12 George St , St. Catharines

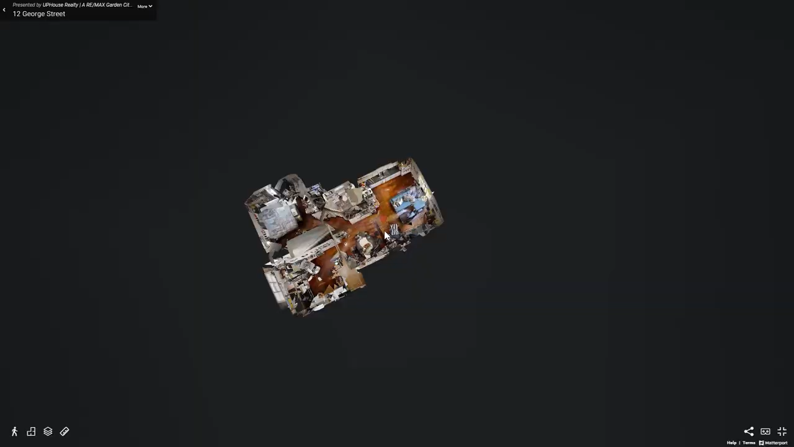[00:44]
For a thorough preview, please visit callcarl.ca and check out the 3D Matterport camera.